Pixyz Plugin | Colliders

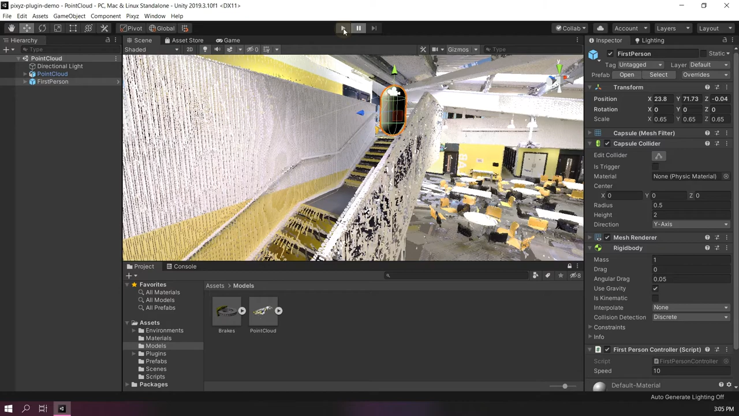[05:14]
As you can see, if I go step by step, my character controller is going through my model.
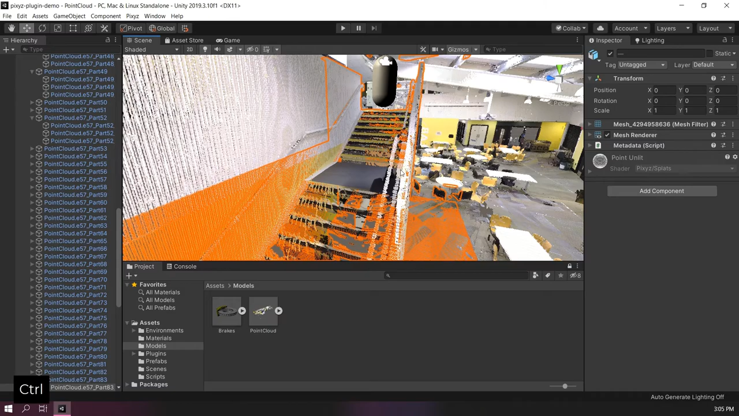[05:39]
I select the objects I want to create colliders for.
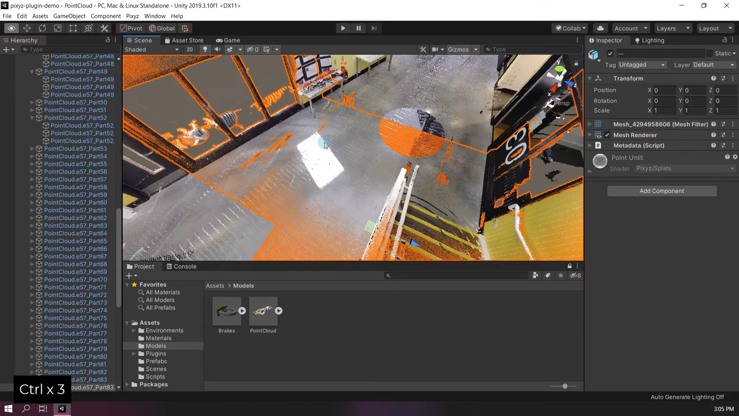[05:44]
In this case, I want to create colliders for those points.
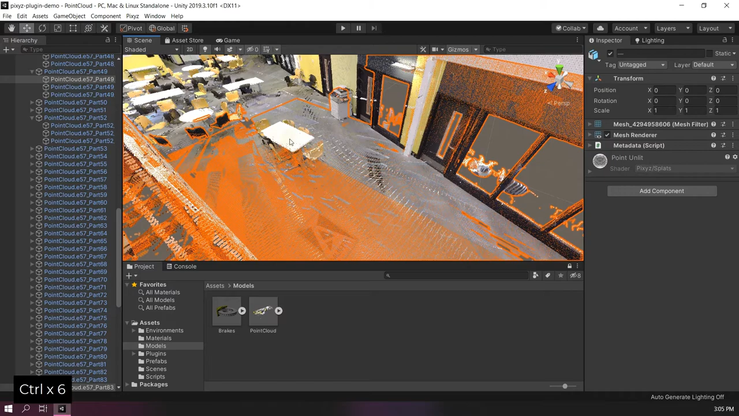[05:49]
Then at the right click and create collider.
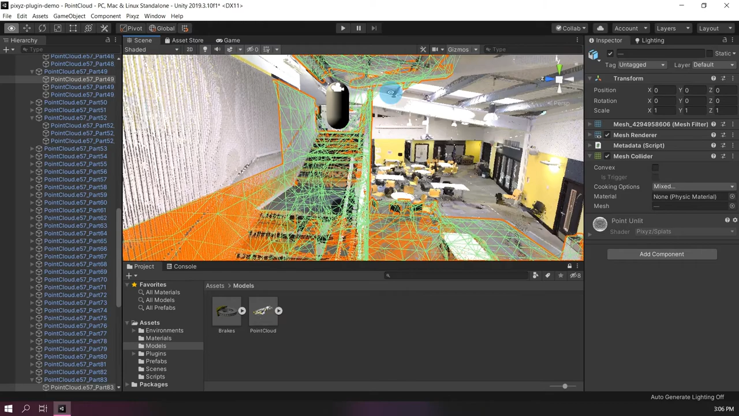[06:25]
In green, we can see the colliders that we have generated for the point cloud. We can try by entering play mode. With a little step by step, we can see that the character controller correctly interacts with the collider.
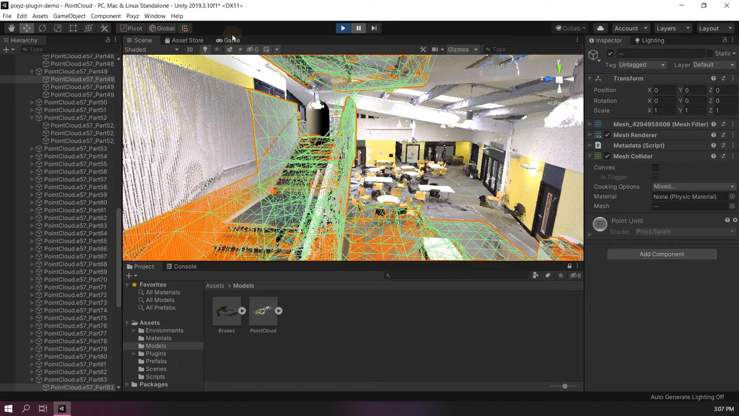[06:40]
And if we go in game view,
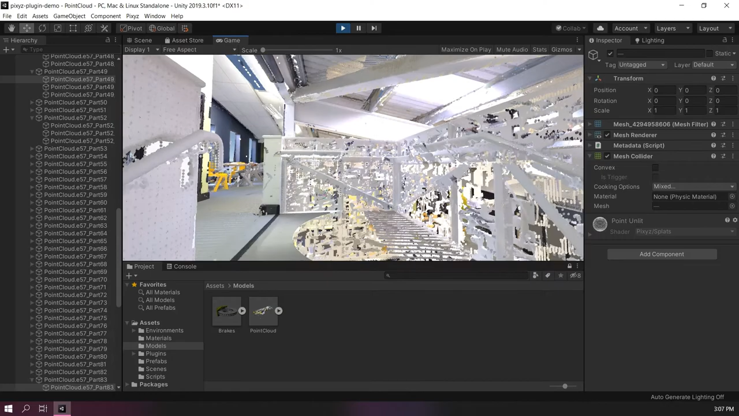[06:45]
we can walk through the point cloud.